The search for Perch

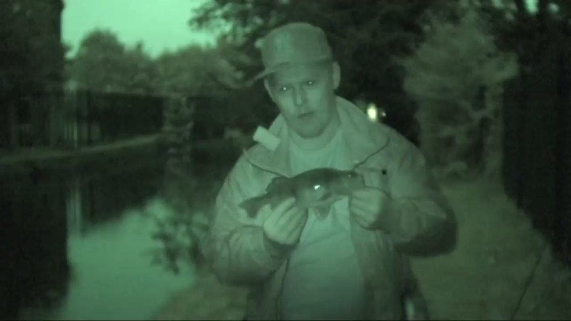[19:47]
Right, Barry, what have you got there, mate? Nice little perch there. That is a lovely perfect ending session. And they've got Rapala lure.
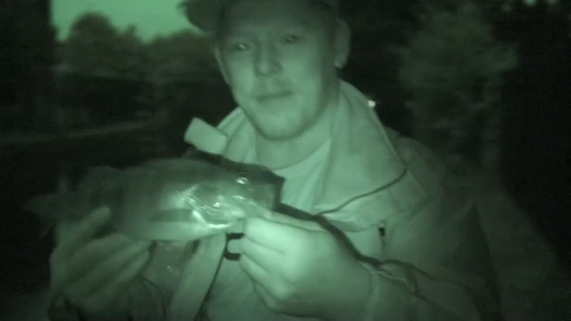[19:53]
And the Rapala. And look, as you can see, guys, it is getting dark. It's still visible. Things are still visible, Dad, because I'm about to put the old night mode on the camera, because it is too dark to do a bit of filming.
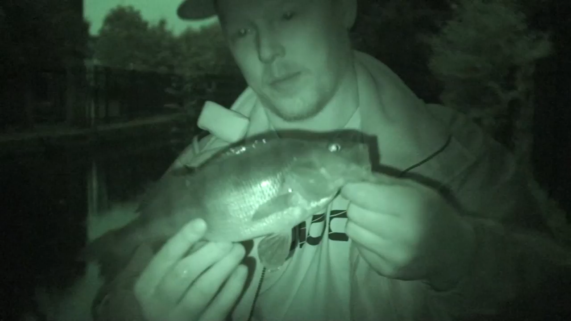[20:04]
But look at that for a specimen. Well done, mate. Lovely fish. I wish that is an absolute spot. That is the monster that we came for. It has taken some doing, but they are in here. And it's bigger as well, mate. It's bigger than that. Much bigger. Well, that'll do for a reason.
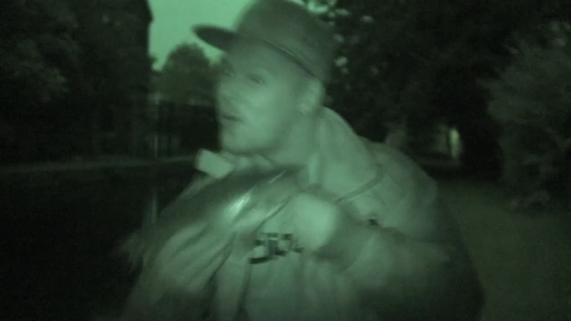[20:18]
But don't worry for now. But we're very happy with him. That's a serious fish. So that's a big one. Give him a kiss.
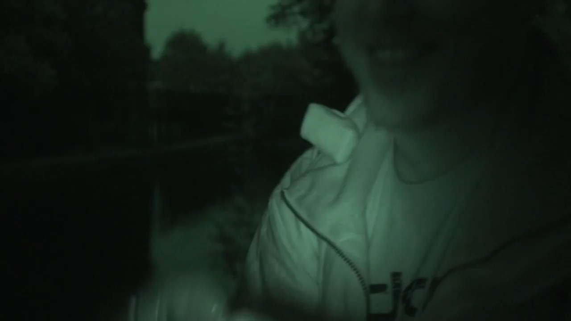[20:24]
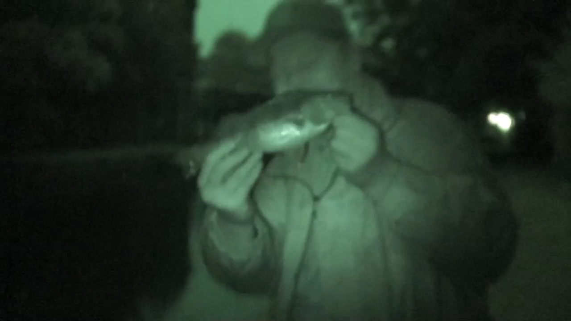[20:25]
Wainsville fishing. The search for perch, guys, has finished. Look at that, bro.